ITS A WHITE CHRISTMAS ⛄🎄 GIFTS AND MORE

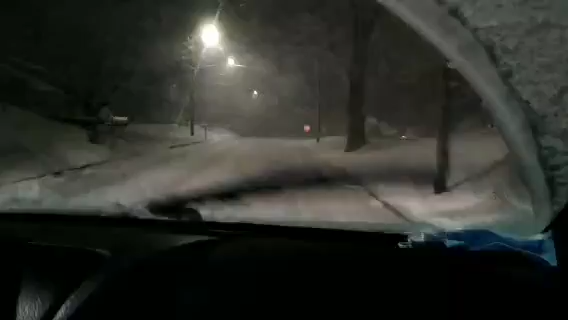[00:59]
You can see we did get quite a bit of snow. Covered our porch.